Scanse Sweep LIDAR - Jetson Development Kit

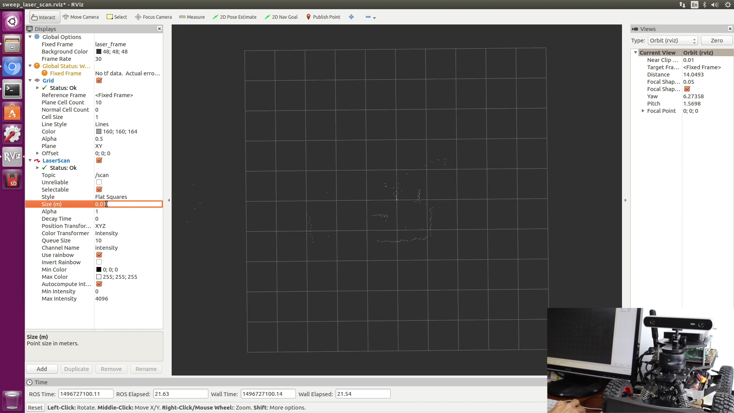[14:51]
Five. Okay, so the sweep is sitting right here. This is the Jetson back behind it. This is the corner of the room. This is me. This little area here. You can see me move. You can see when I get out of the way, you can actually see the corner. More of the wall and more of the room. And this is down into another room over here.